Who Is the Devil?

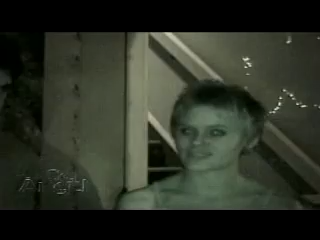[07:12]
Okay. Never been an issue in my life. How about you, Kristen? I think the devil's very real. I think inside us we have God and the devil playing out the forces of good and evil.
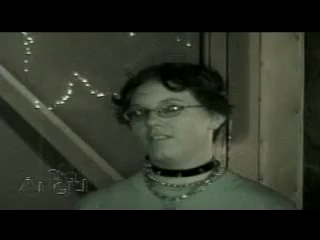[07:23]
And Satanism is basically bringing out the devil inside of you. Your shirt. Tell me about your jewelry, your shirt, how you dress. Why you dress that way? Yeah, this is the symbol of blasphemy.